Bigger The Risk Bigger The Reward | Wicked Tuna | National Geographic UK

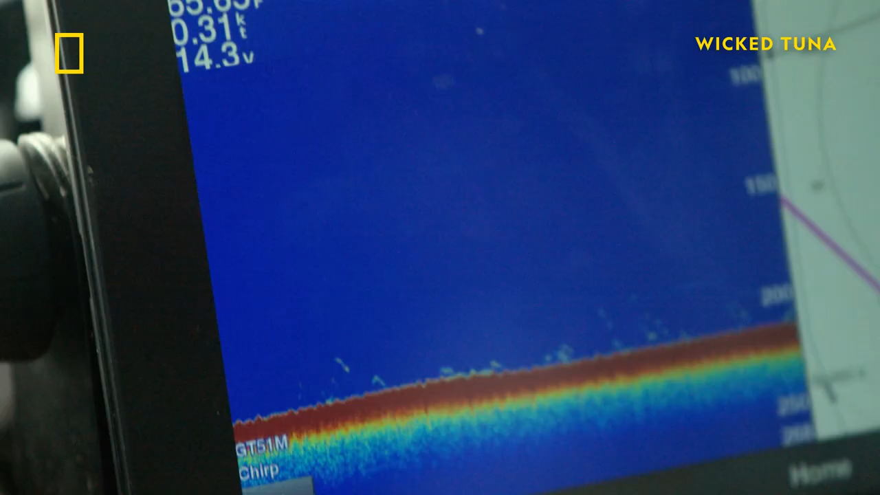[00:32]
No, those are tuna marks. There you go. Oh, yeah, we're marking a whole bunch of fish.